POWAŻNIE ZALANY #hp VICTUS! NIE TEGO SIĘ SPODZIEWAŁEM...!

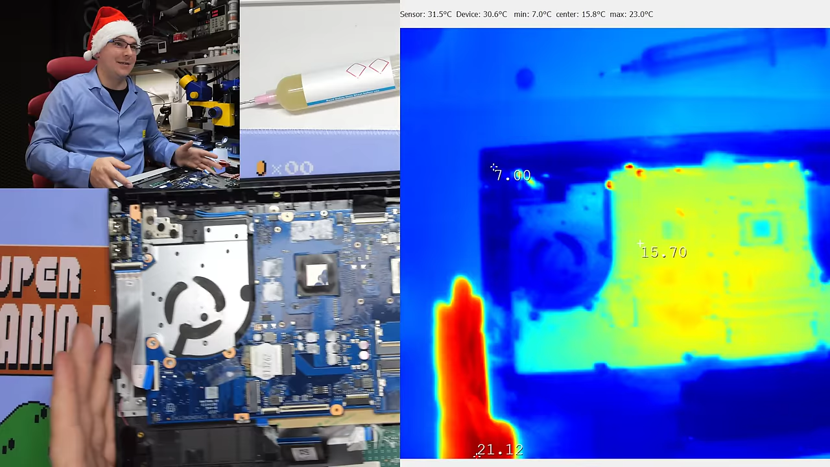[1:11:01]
On screen: min 7.0°C
OK. Zasilacz. Ło, zasilacz jest na kostkę zwykłą. Proszę bardzo. Fajne. To mi się podoba. Przy czym teraz tak, klapę trzeba otworzyć, bo czujnik hala powie mu, jestem zamknięty, więc nie włączę się. Wróćmy go w tę stronę. Zasilanko podłączmy.
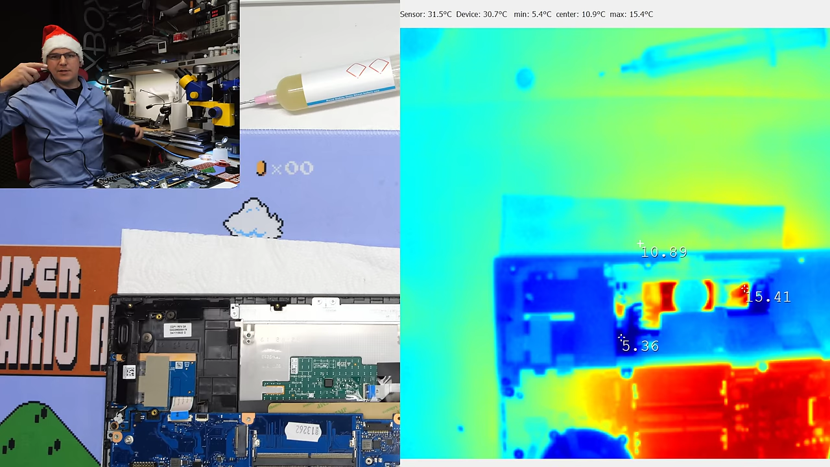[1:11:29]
On screen: max 15.4°C, min 5.4°C
Dzisiaj z oryginalnym zasilaczem, bo jak zwykle do HPK nie mam rezystorów, tych wtyczek poogarnianych, więc czasami tak bywa.
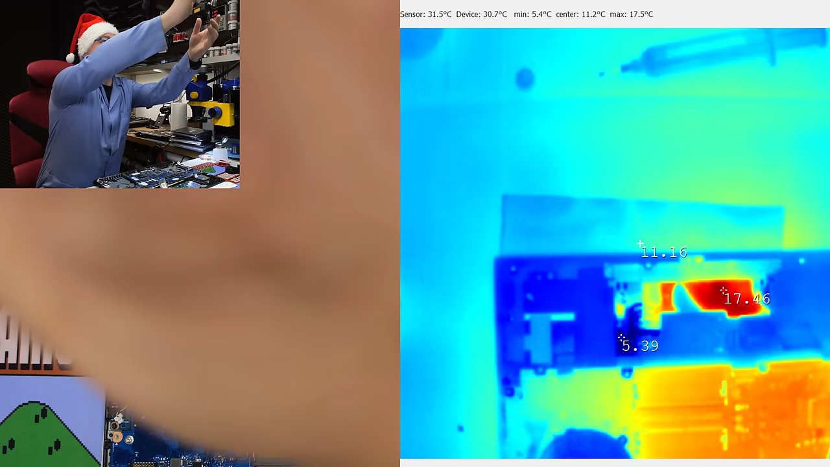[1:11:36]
On screen: max 17.5°C, min 5.4°C
Najpierw nas mówię, interesuje temat, co się będzie tutaj działo.
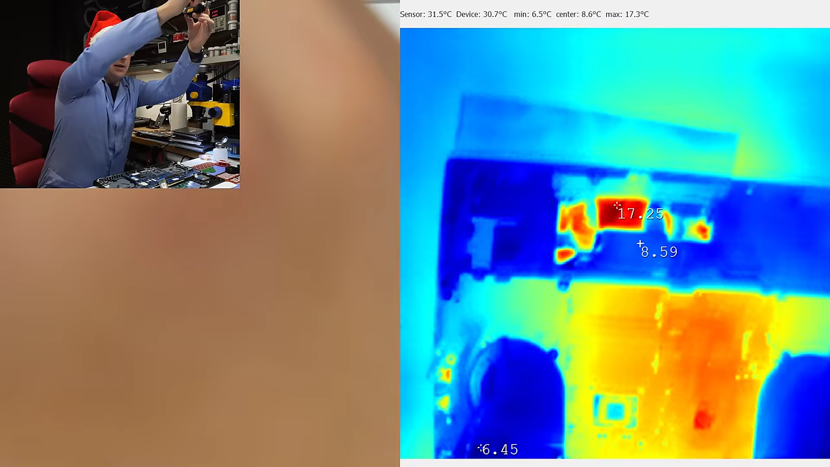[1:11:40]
Dobra, podpinamy zasilanie. Patrzymy, czy na termowizji coś się będzie paliło, typu procesor, czy nie. 3, 2, 1, go. Nic się nie dzieje. O, coś tu pulsuje, patrzcie. Ten układzik jakkolwiek zatrybił. Lampka od zasilacza świeci się na biało.
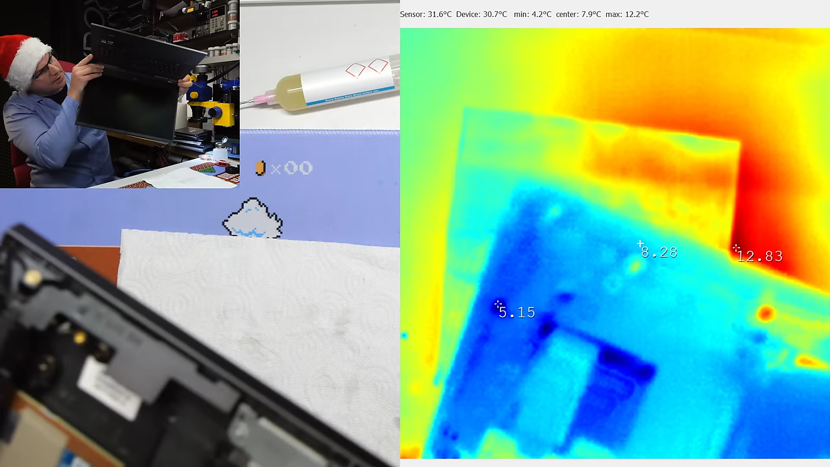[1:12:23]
On screen: max 12.2°C, min 4.2°C
Procesory nie startują. Możliwe, że w HP-ku nie ma procedury autostartu. Dobra, poczekajcie. Gdzie jest włącznik? A gdzie jest włącznik w HP-ku? Chyba na płytce bocznej.
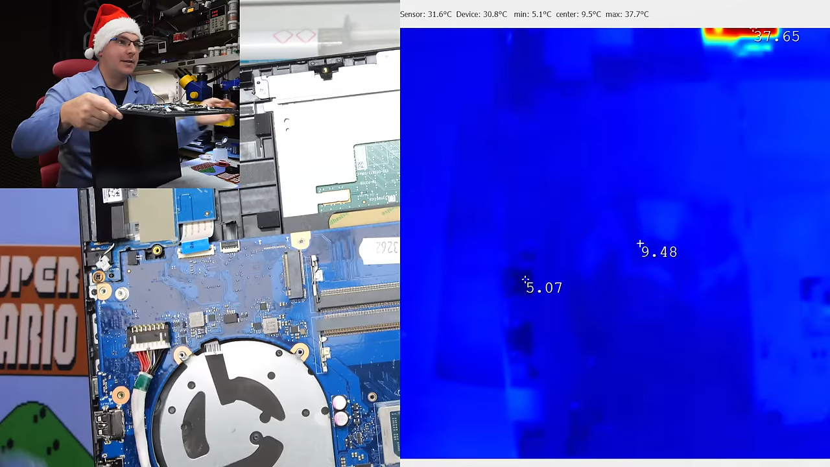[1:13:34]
Podłączmy sobie jeszcze raz zasilanie. Pyk. I tutaj właśnie o, lampka.
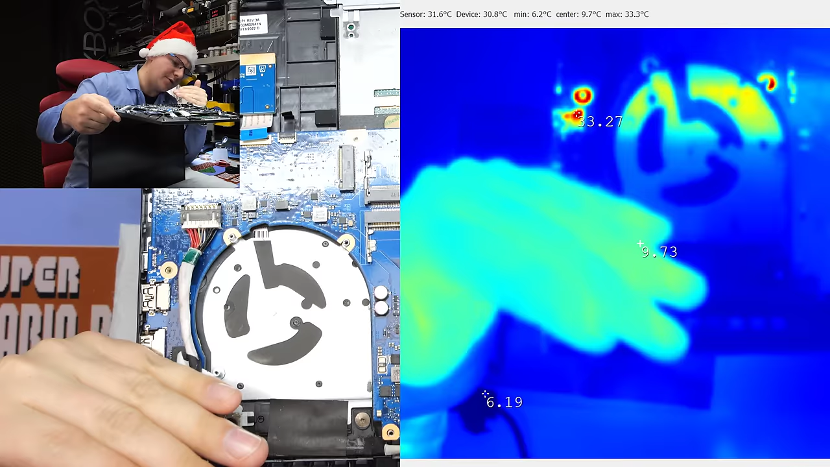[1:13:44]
Póki co się nie świeci. No, baby. Nie świeci ta lampka. A, czekajcie, bo zasilacz się odpiął.
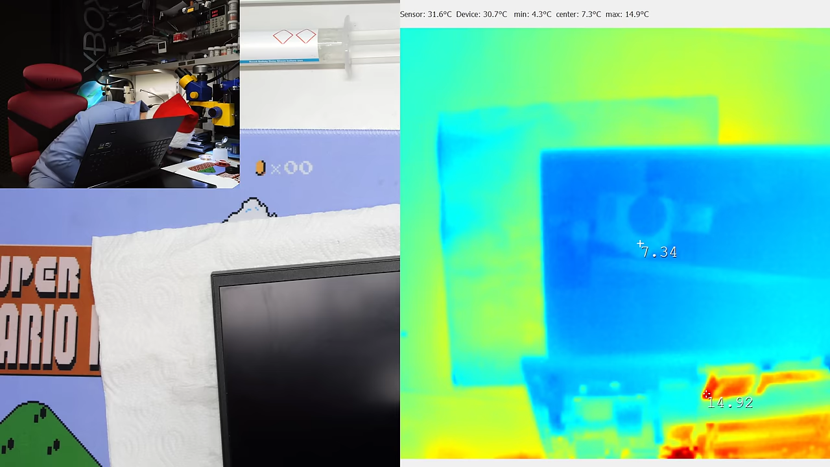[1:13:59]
On screen: max 14.9°C, min 4.3°C
Moment. Dziwne by było, żeby się świeciło, nie? Dalej, świeci się ten układzik, delikatnie się nagrzewa.
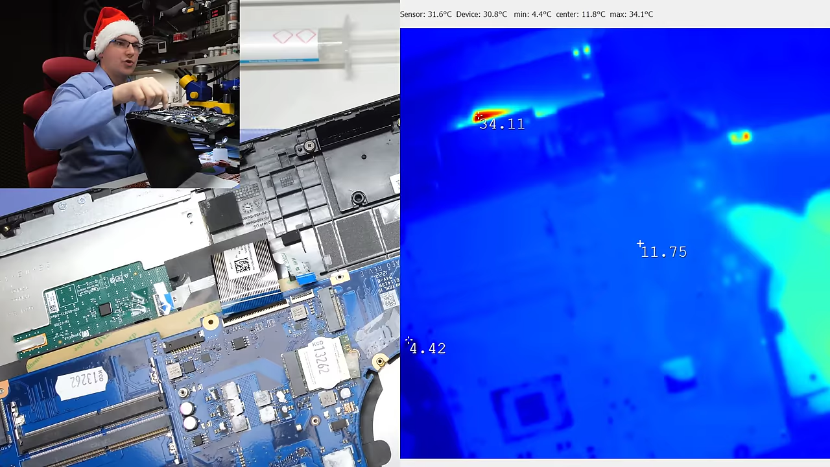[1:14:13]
On screen: max 34.1°C, min 4.4°C
No i tutaj... O, jest tam lampka, widać ją.
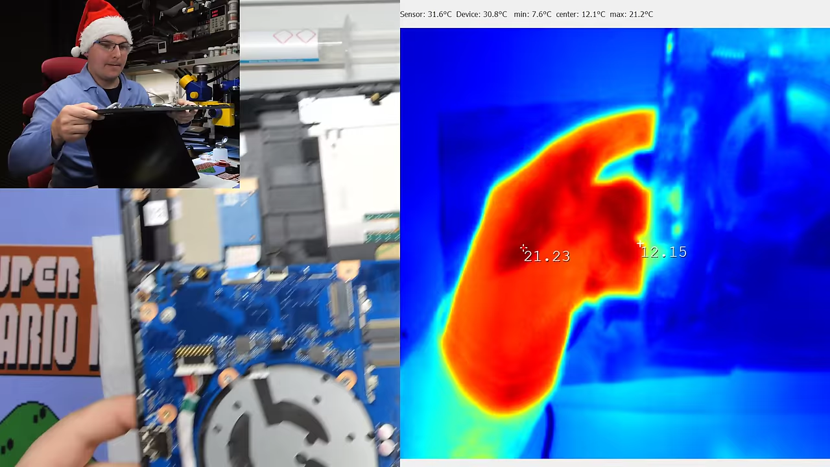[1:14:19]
On screen: max 21.2°C, min 7.6°C
I teraz... W sumie, przecież ja mam board view. Człowiek często zapomina na temat tego, co ma. No i potem kręcimy się w złym kierunku, kurde. Już sprawdzam na board view. NBSW on. O kurde, a gdzież to idzie? 31 pin. Serio? 31 pin, słuchajcie.
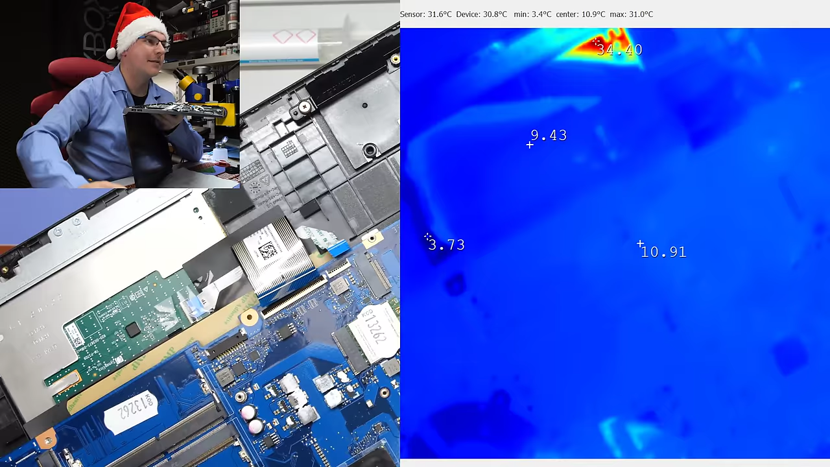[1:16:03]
On screen: max 31.0°C, min 3.4°C
I zobaczymy, czy procesory się będą nagrzewały jakkolwiek. Czyli teraz tak, niech ja tylko podgląd zobaczę, bo wszystko się wydaje takie małe. Chwila, daj zooma. 6, 5, 4, 3. Chyba ten. Oto był ten. Ten? Ten. I co? Nie startuje, pewnie nie kliknąłem. Stresuję się, panie.
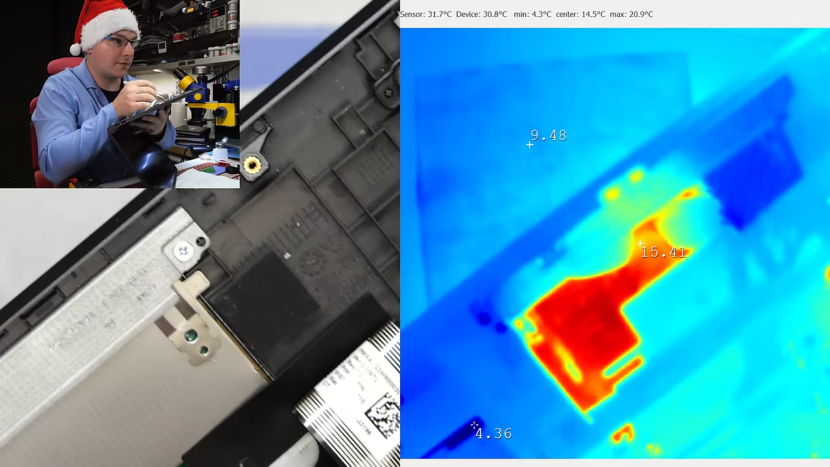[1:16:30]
On screen: max 20.9°C, min 4.3°C
No weź to kliknij, kurde. O, o, o, kliknąłem, patrzcie. Nagrzewa się procesor. Ale słabo. Kurde bela. Grzeje się. GPU też. 33. Temperatura bardzo powoli rośnie. 34.